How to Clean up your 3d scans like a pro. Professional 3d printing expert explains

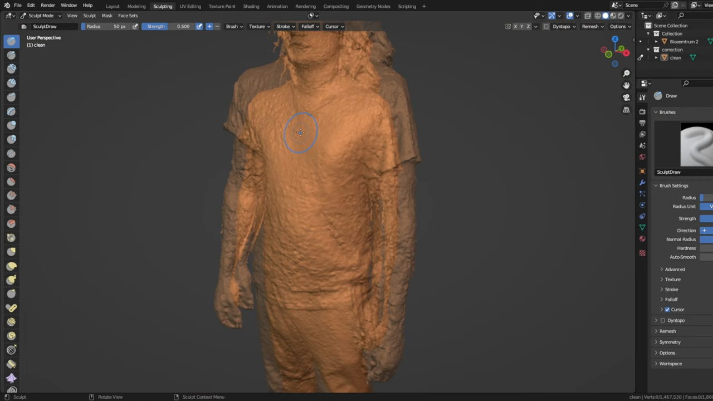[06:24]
top left by holding down shift this tool smoothes the surface on the top you
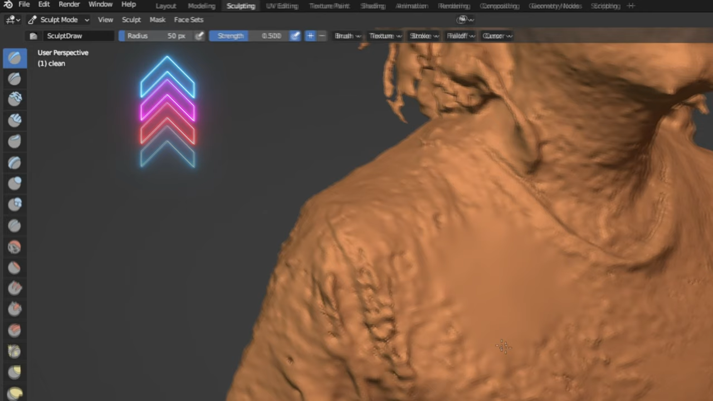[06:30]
can adjust the radius and the strength of the brush start out with big flat surfaces and smooth them
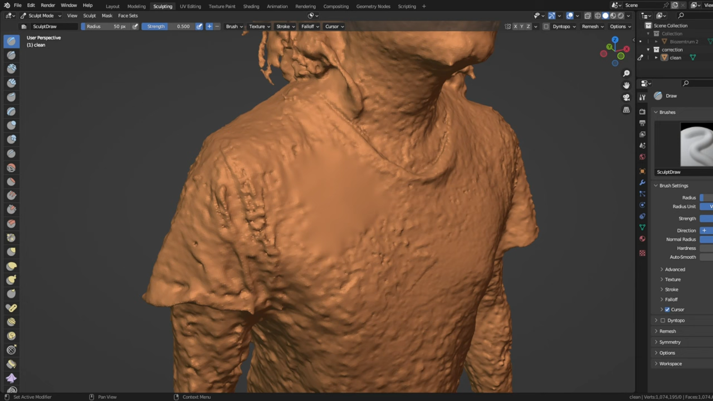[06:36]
best practice is to follow the flow of your model you're working on in that case that
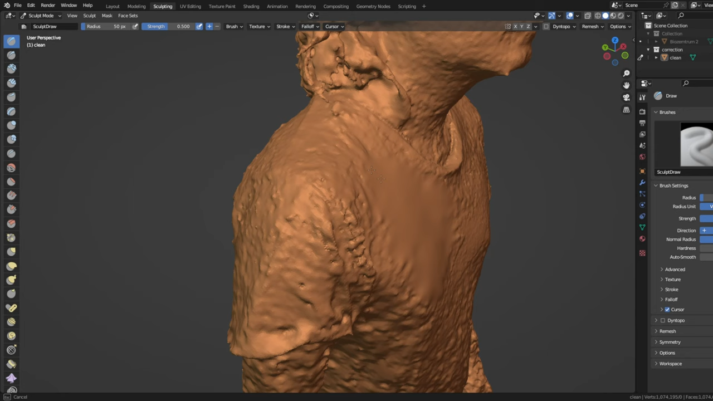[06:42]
means the flow of the fabric down the body and all the anatomical features
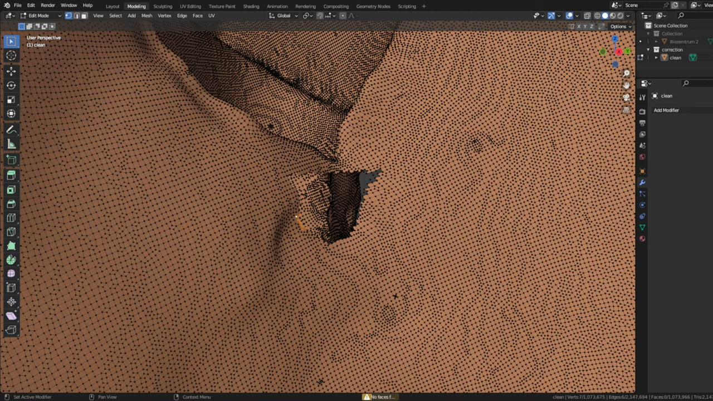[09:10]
them i found out it's easiest to mark all and then change the view angle and demark everything you don't want to mark when you're happy simply press alt f to use the